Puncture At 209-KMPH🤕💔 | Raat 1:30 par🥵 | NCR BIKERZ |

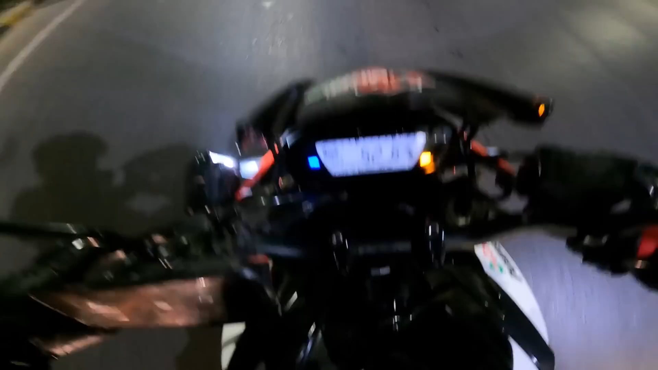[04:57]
बट हम रात को 1:30 2 बजे रुक भी तो नहीं सकते ना, चलानी तो पड़ेगी मेरी जान।
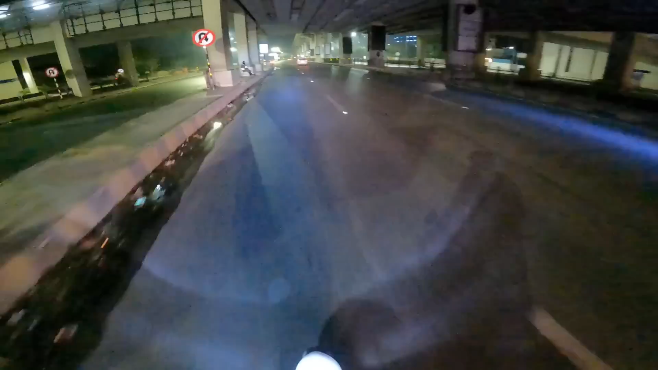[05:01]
कोई सोचेगा स्टंट मार रहा हूँ। अरे भाई इंटरकॉम कनेक्ट क्यों नहीं हुआ वा? यस ये रहे अनस भाई, आ जाओ। ओ भाई नहीं मोड़ी, वो मोड़ नहीं रही। ओ भाई पारो रुक जा, ब्रेक भी तो नहीं मार सकता। अदर भाई पंचर भी पारो चल रही है फुल 70-80 की स्पीड, मुड़ती नहीं है मगर, ये बात तो है।
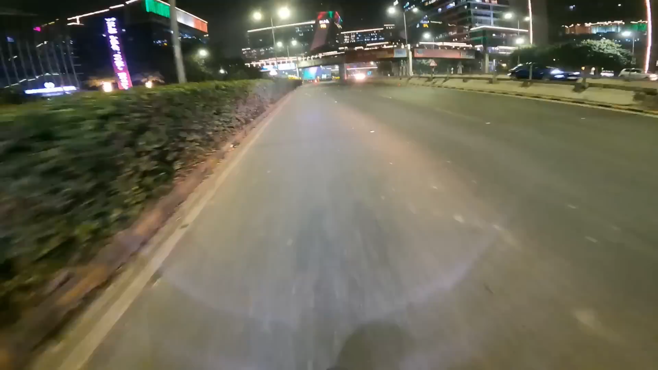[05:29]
भाई देखो यार कहीं पे मिल जाए हवा वाला पंचर लगवा दे। पंप तो बहुत दूर है भाई, बहुत दूर है पंप।
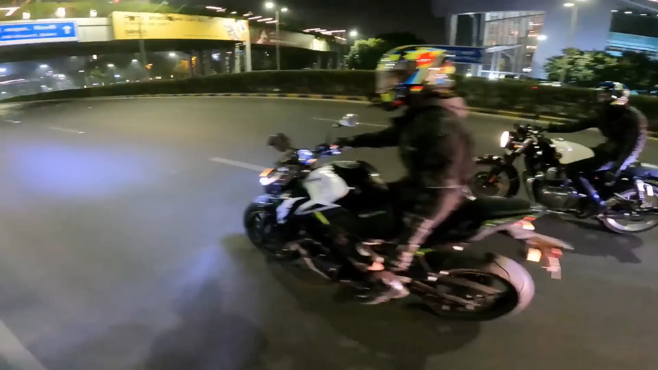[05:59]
मुड़ नहीं रही। ओ भाई टायर उतर गया था रिम पे से टायर उतर रहा है बार बार।
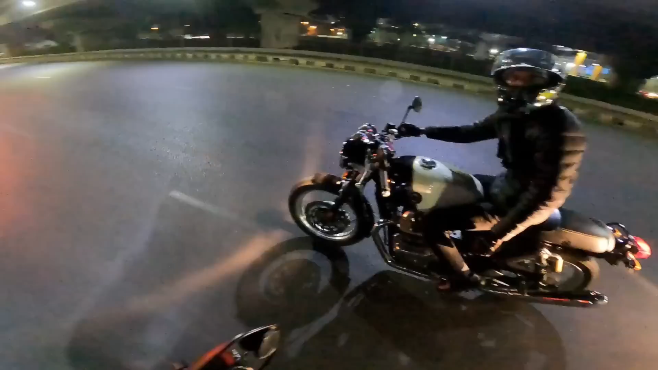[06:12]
ना यूटर्न क्यों लेना भाई, ना सीधे चलो।